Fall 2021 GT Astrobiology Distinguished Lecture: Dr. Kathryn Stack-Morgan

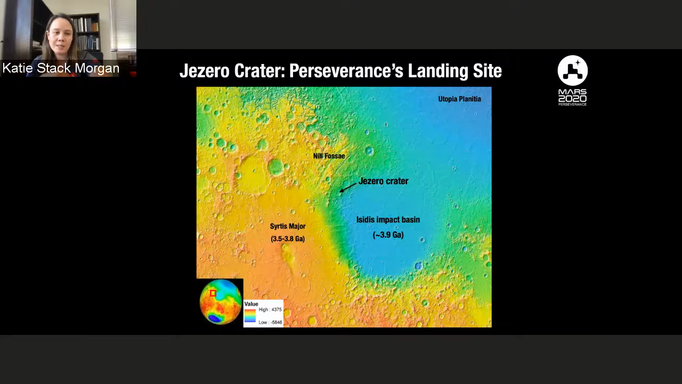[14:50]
this giant impact basin and this pretty intense volcanic activity. And so Jezero Crater was selected as the landing site for Perseverance. There were a number of Lake Delta sites on Mars, so you could ask, well, why this one? What's so special about it?